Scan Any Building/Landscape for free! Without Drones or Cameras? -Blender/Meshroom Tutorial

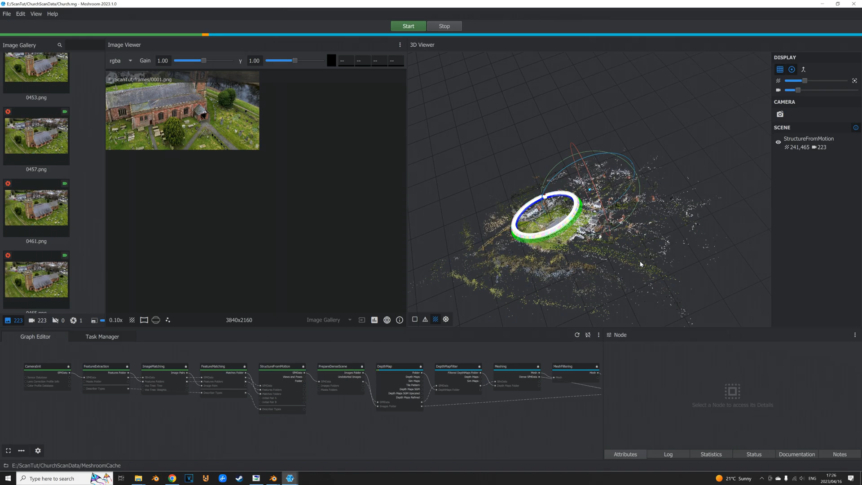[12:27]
see it's starting to pick up points. The more points you have the better.
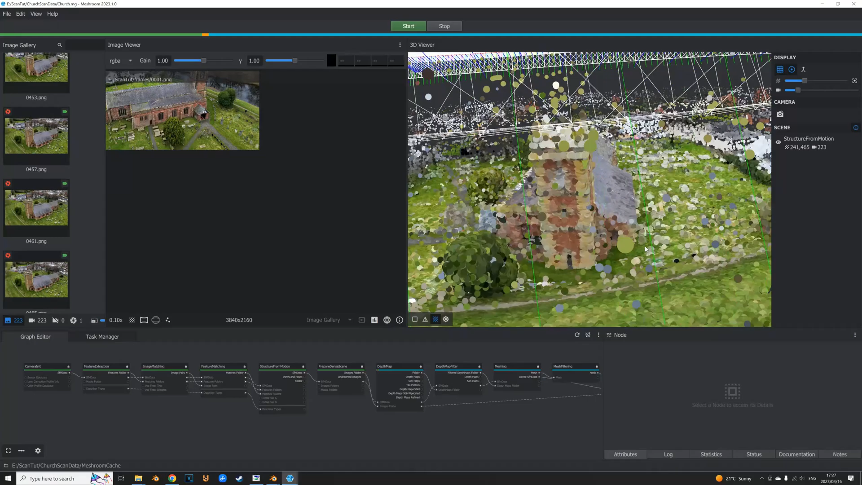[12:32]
You'll see some floating points which I really can't explain but I'm hoping the algorithm won't pick that up.
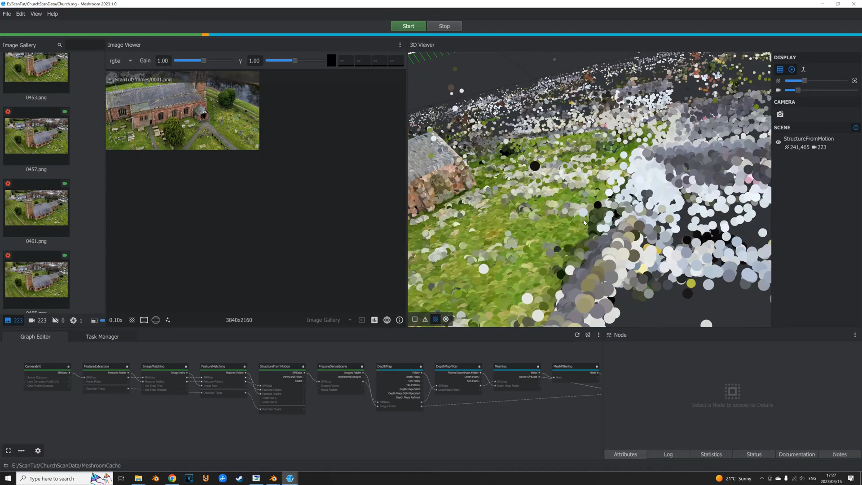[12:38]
You can change the point size to this and it looks like a solid model. It's actually getting the textures and yeah it's looking good.
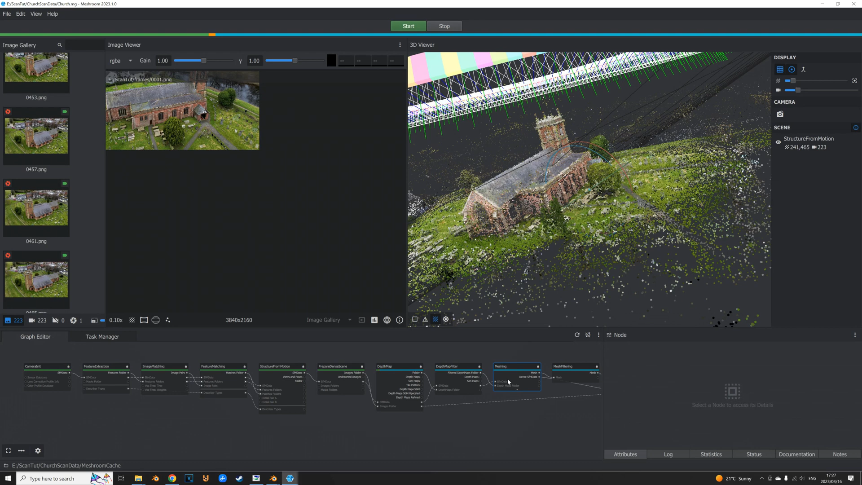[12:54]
This does take a while so just be prepared to wait like two or three hours.
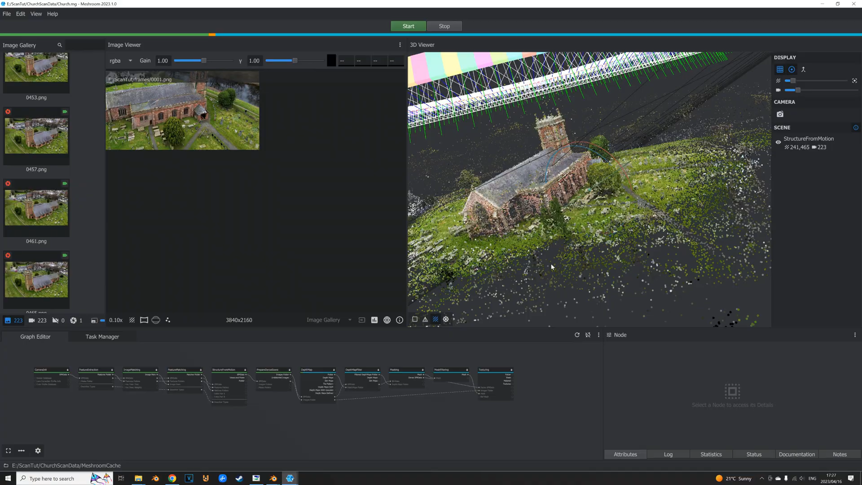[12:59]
Maybe even more if you have more photos but yeah this is looking good.
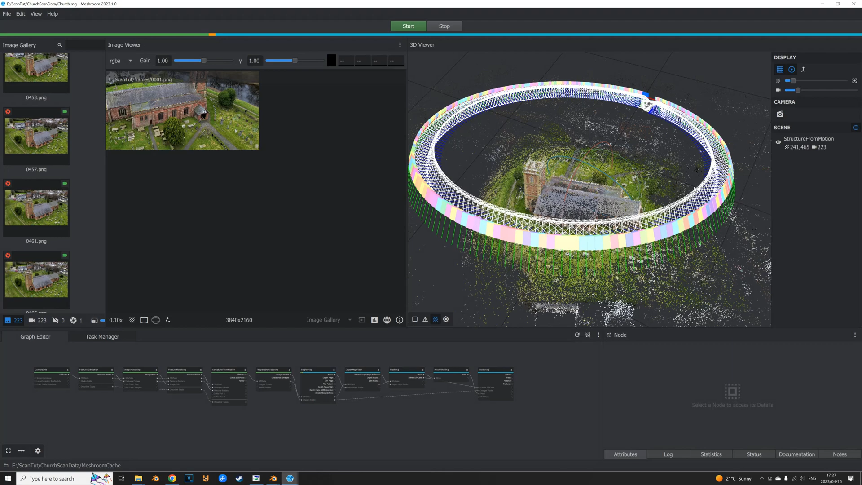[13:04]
You can also see the cameras. You can see the path of the drone took to get this video. And yeah I'm gonna stop recording and see what result ends up.
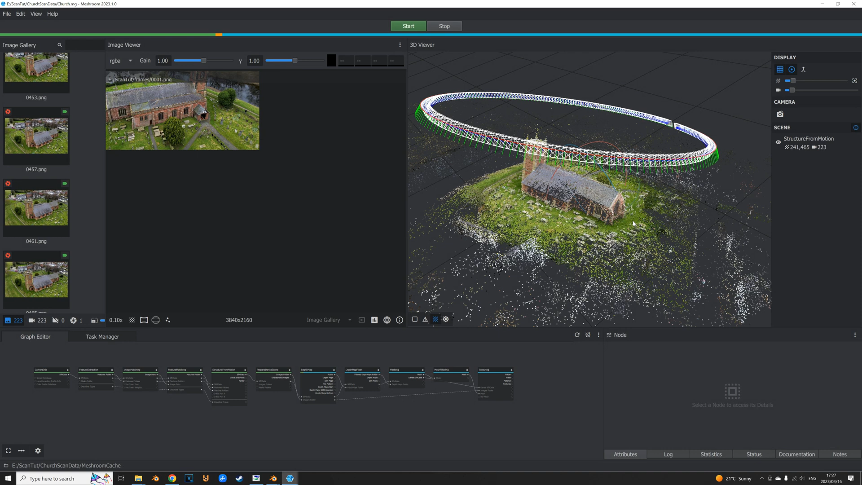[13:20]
And yeah I'm gonna stop the recording and just wait and see what happens.
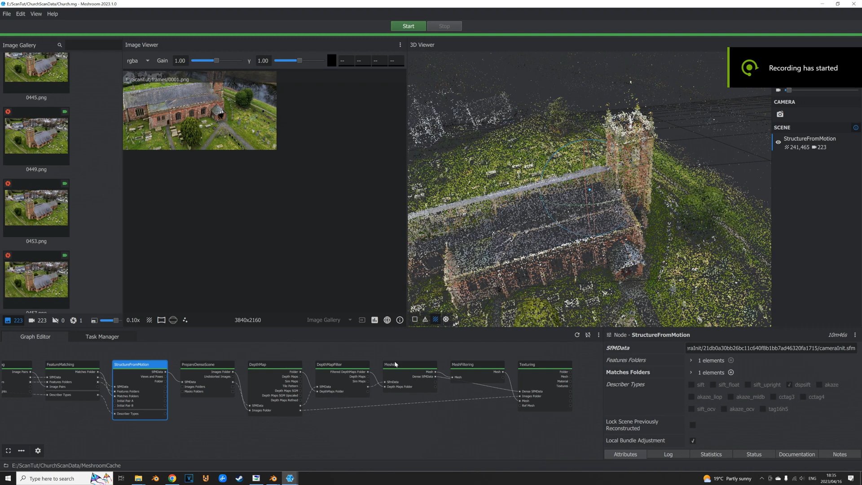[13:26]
Okay and yeah it seems like the model is done. I have no idea how Meshroom exactly works but as long as everything has a green line then that should be good.
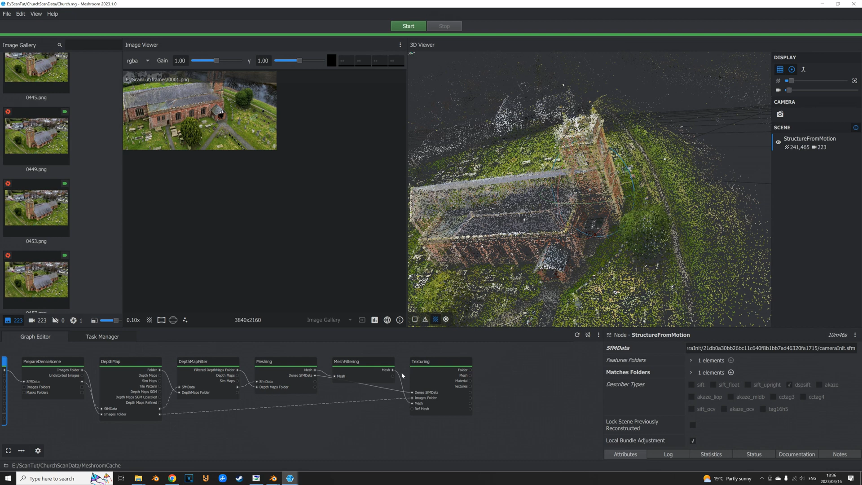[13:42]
Now we need to actually get a model.
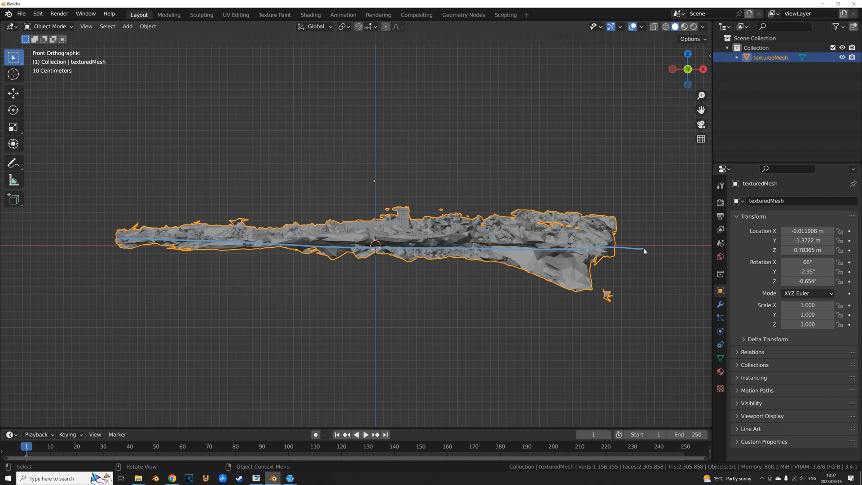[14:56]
Basically match the horizon or levelness of it and that should be it. Now let's take that church to center.
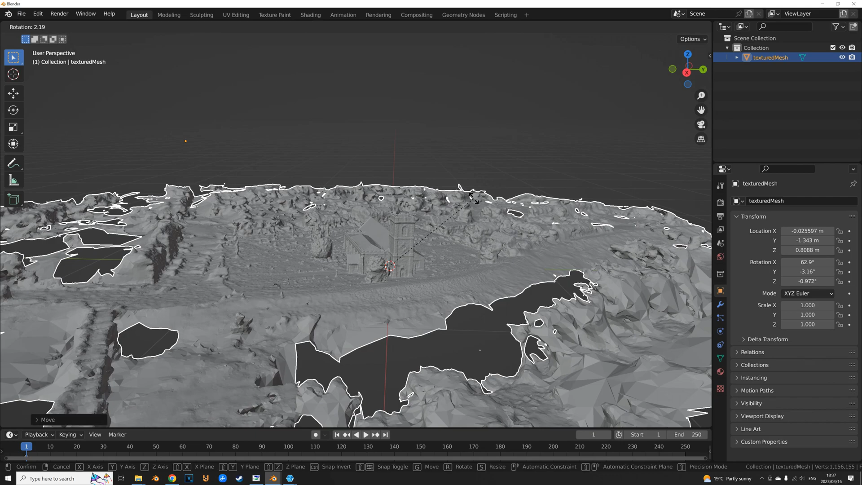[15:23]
It should be rotating from the 3D cursor and I think this is pretty level as we can get. Now let's delete a lot of junk.
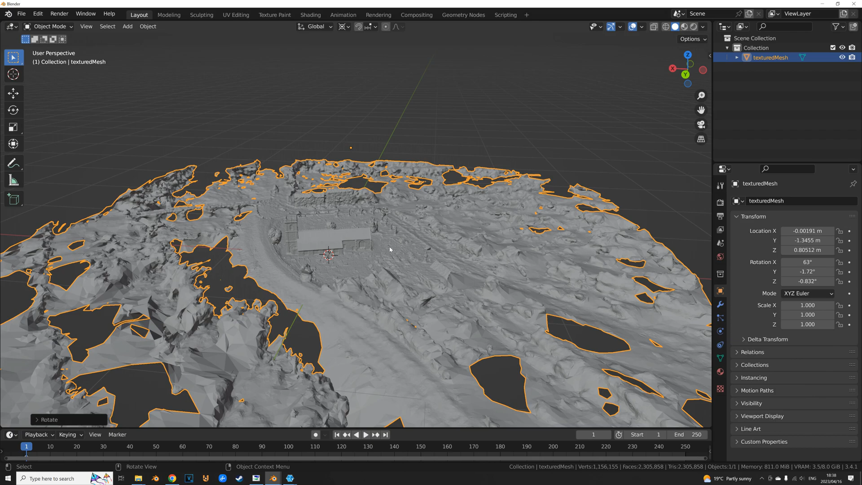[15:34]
So we hop into edit mode and be prepared because it's gonna be dense.
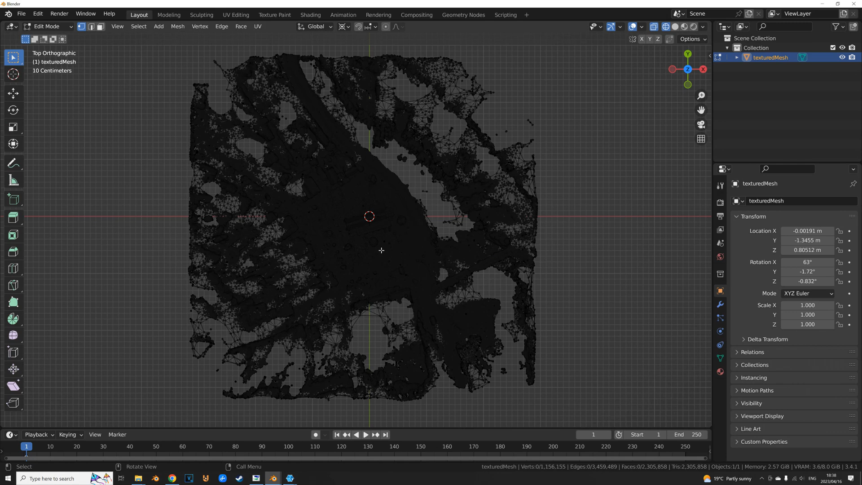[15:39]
Go into wireframe mode and don't select everything that's gonna lag.